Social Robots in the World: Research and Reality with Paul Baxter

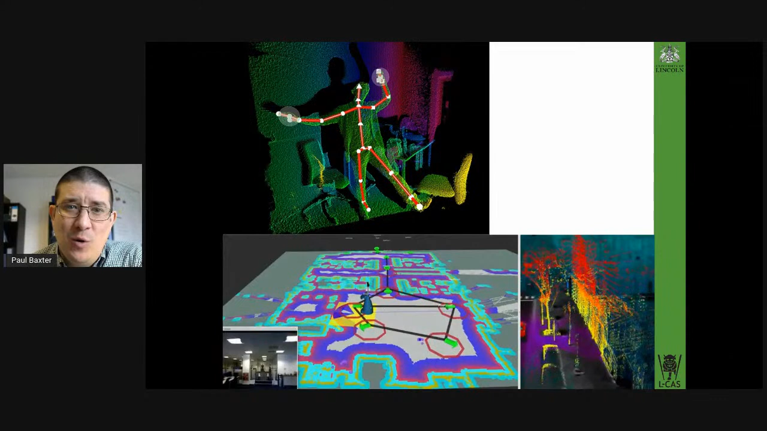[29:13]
which you can take into account when you're deciding what to do next. But again, just this on its own doesn't necessarily give you enough information to figure out what to do next. It doesn't necessarily give you enough information to figure out what people are doing within this environment. It's a help, but it's not enough on its own.